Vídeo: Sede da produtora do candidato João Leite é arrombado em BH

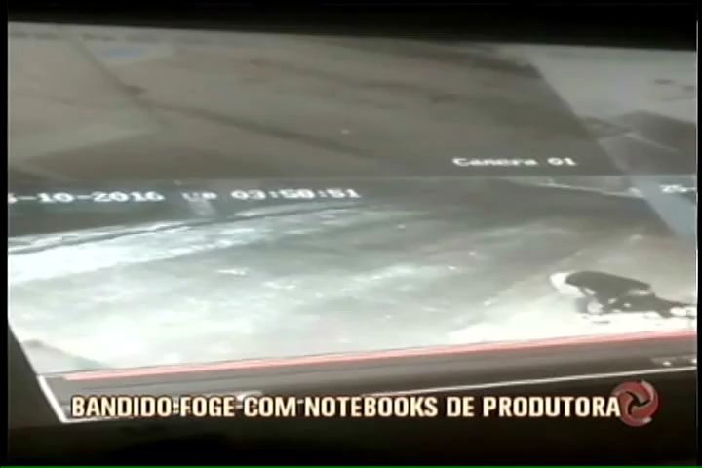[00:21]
Em seguida, ele pega outros objetos no chão, coloca em uma caixa, põe no ombro e vai embora.
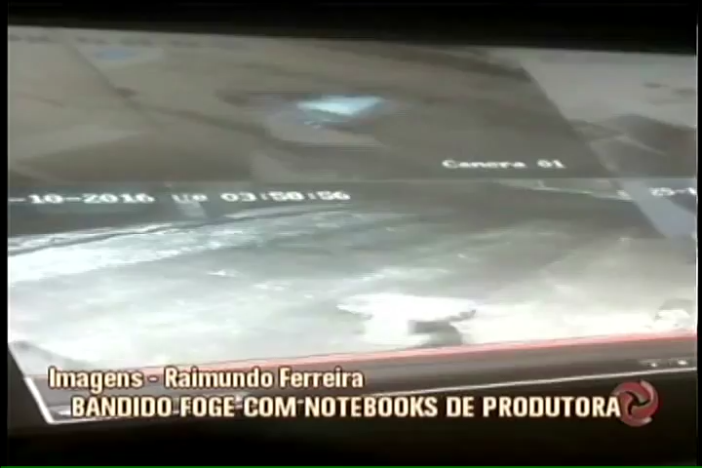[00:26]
As polícias federal, militar e civil isolaram a rua para investigação.